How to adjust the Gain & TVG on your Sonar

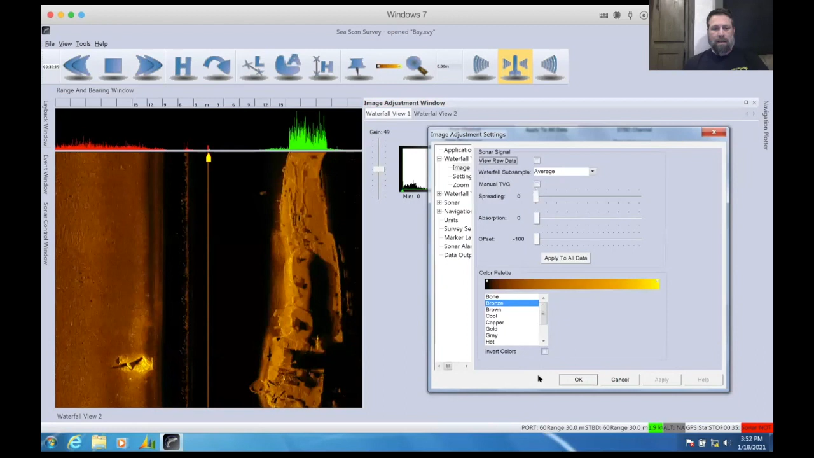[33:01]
And now we have a lot of good detail within our image without losing our gain.
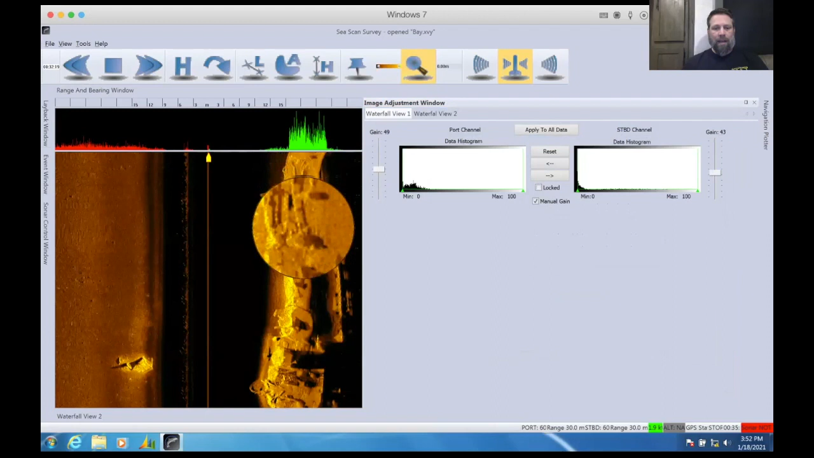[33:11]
So we can kind of backtrack here
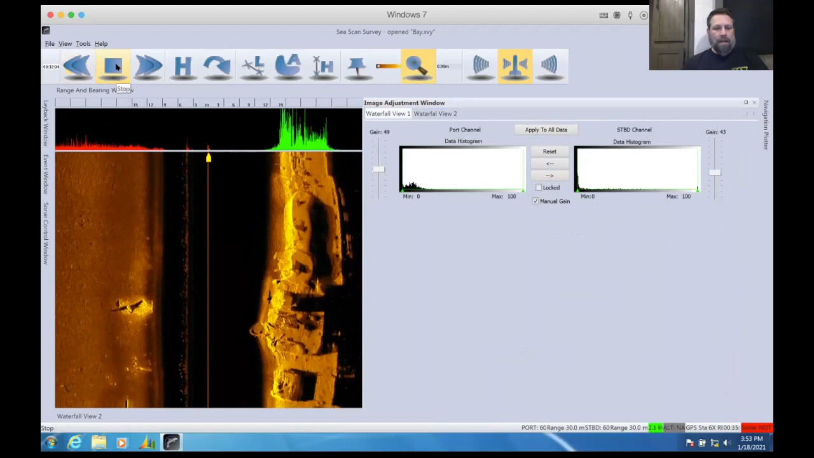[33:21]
down to the other part of the ship. Now, if you'll remember from the other, from the last time we looked at it, this was extremely bright and we couldn't see
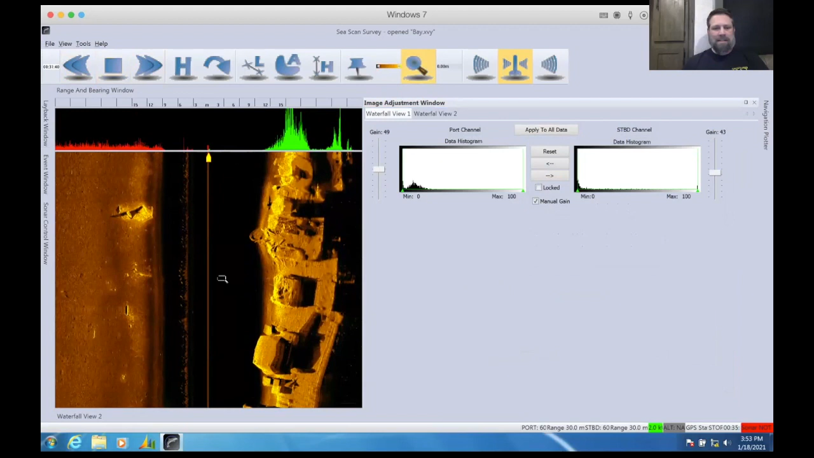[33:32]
any of this detail within here now, but look at all that structure you can see now. Look at that. Now we can take out manual gain.
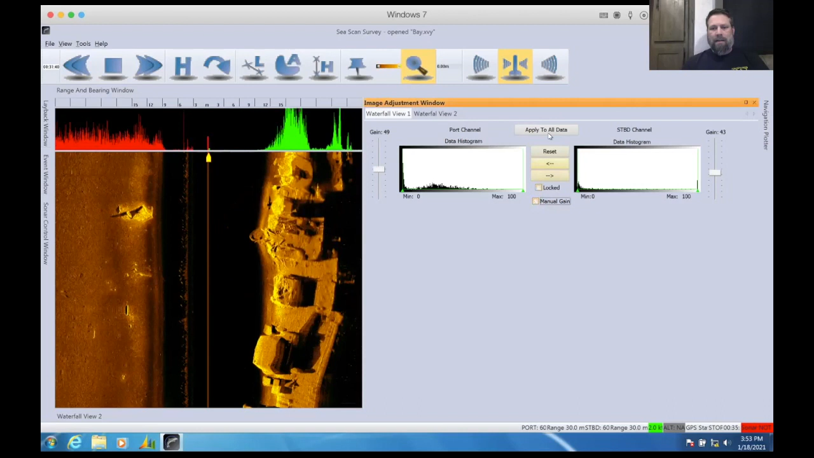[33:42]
We can click apply to all data and we can kind of see what it was like before we did our adjustments. And then we can click manual gain and we can hit apply and we can see how much better that image looks. And you can keep tweaking this and keep tweaking it until you get the exact perfect image. But remember, because that ship is so long, you're not going to be able to adjust for the entire ship as a whole.
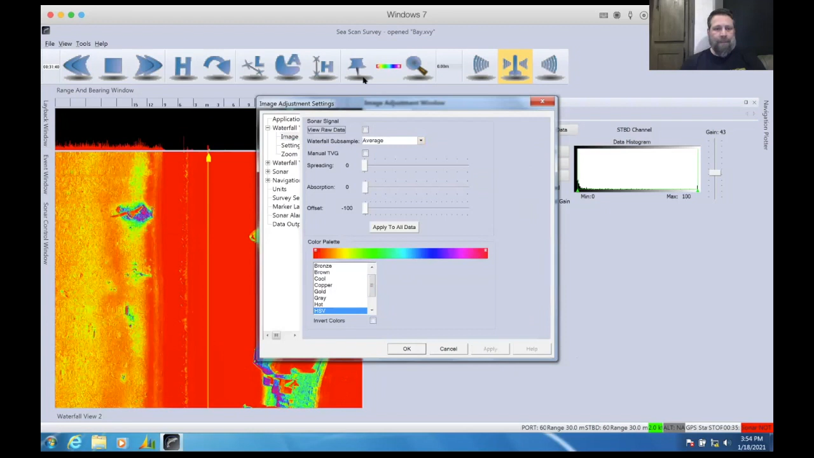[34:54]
And we can see a lot of those higher densities in here and a lot of the lower densities in here
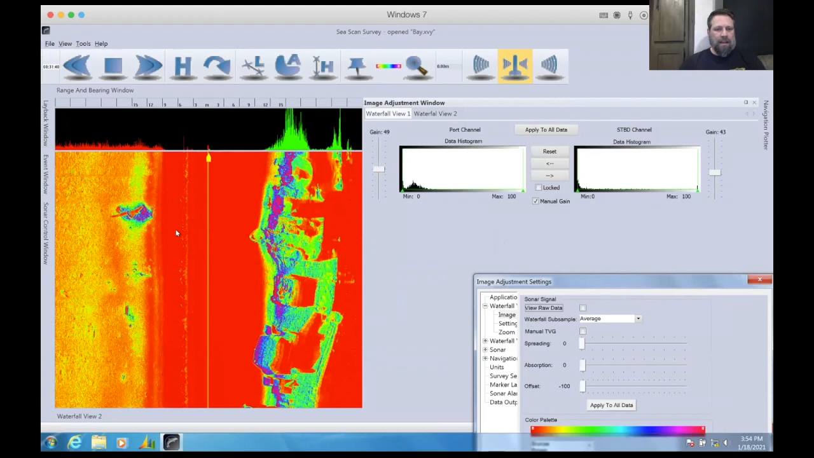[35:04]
with just about zero density within that. And so first thing we're going to do is go up and put our object on the line. And we're going to adjust our gain to make sure that all of our spikes are within, right?
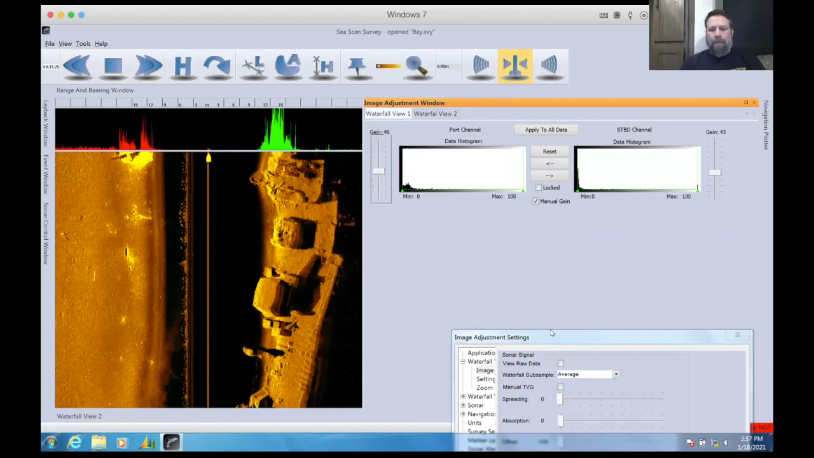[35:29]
Then we can change to that HSV.
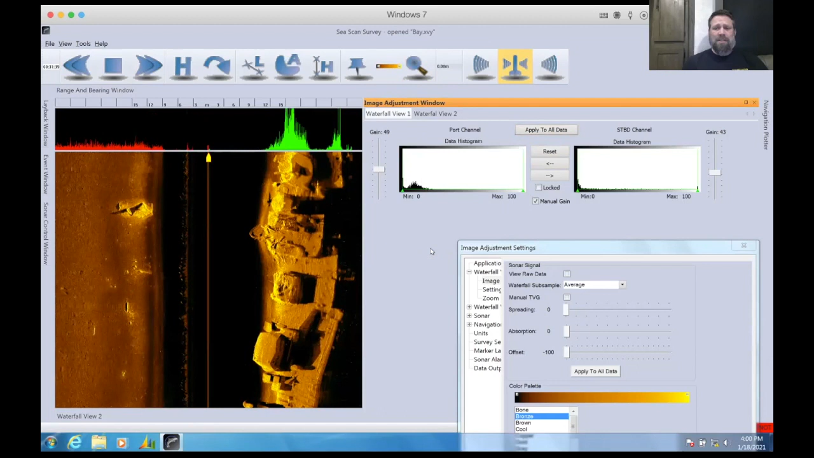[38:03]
So I hope that that gives you a better understanding of how to adjust the gain and how to adjust your histogram. Main key point that you need to do and realize is that you need all of your densities within a range that the system can determine what they are.
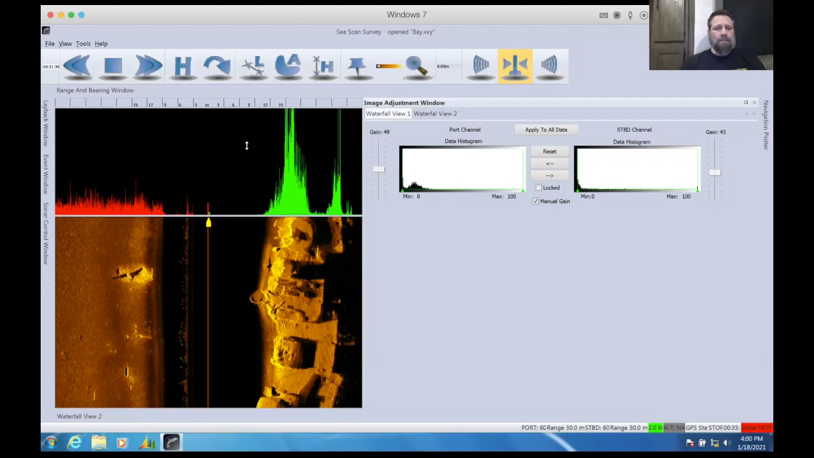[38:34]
Again, gain is just adding to or taking away
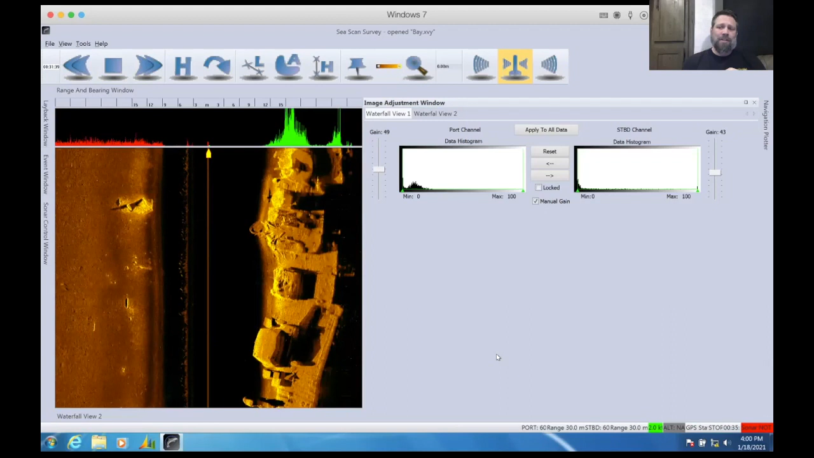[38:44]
amplification that was given to the energy of the sound wave as it returned to the tofish.